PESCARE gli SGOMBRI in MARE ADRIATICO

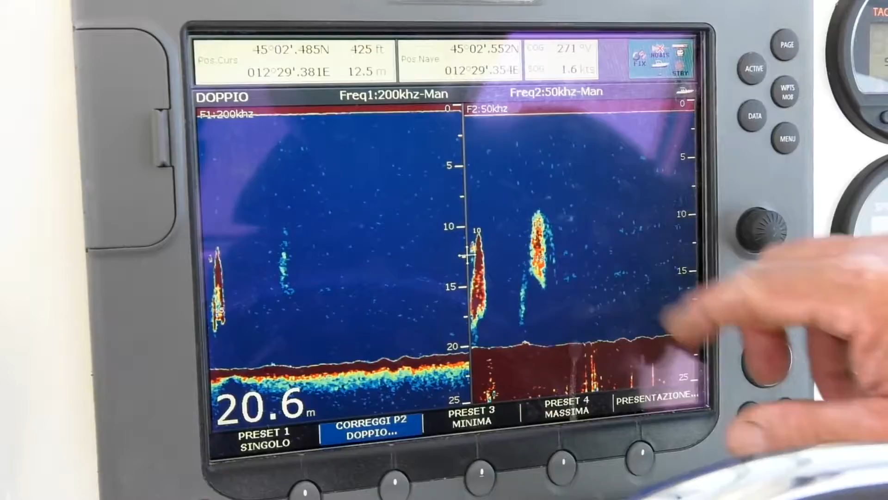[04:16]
On screen: depth 20.6 m
che potrebbero essere dei branchi di sarda, naturalmente
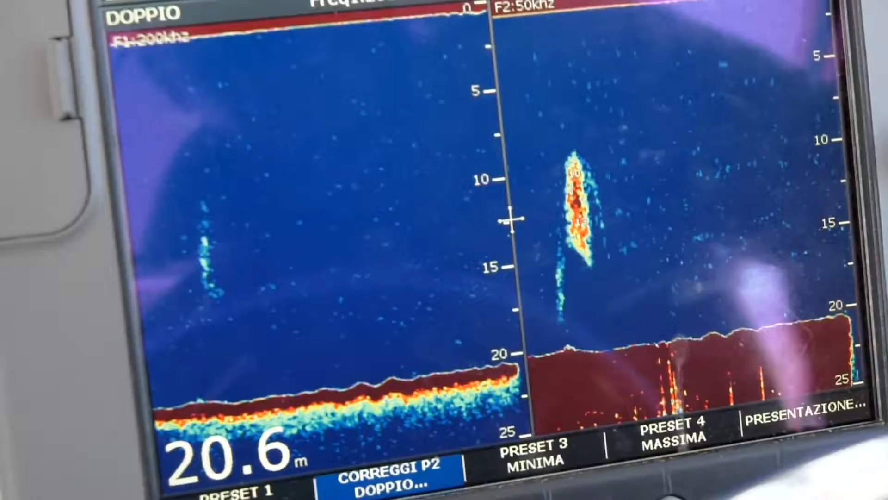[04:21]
On screen: depth 20.6 m
il pasto principale per gli sgombri sugarelli.
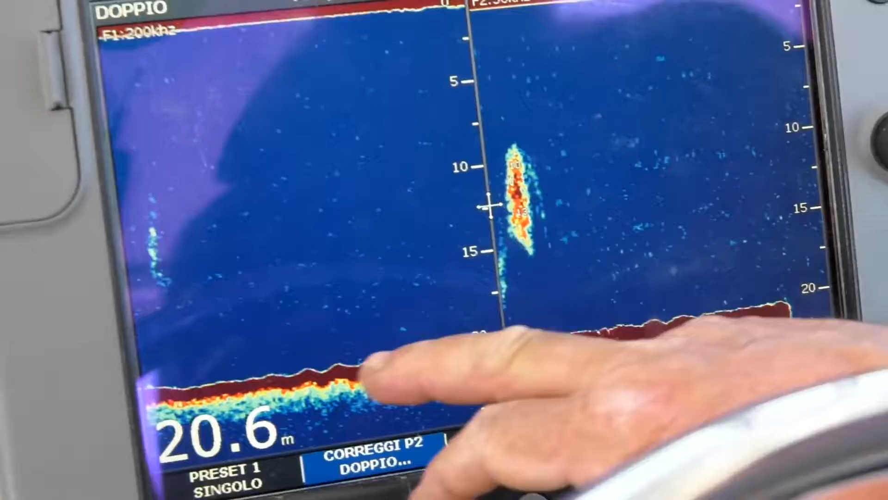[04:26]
On screen: depth 20.6 m
Comunque anche il fondo, essendo non regolare così, si presta eventualmente anche per la pesca a fondo.